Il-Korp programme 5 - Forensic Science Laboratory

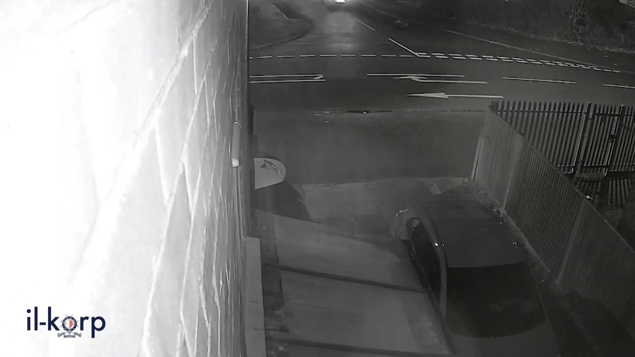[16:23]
Dawn jistgħu jipprovdu evidenza bħal number plates, l-għamla tal-vetturi u dettalji oħra.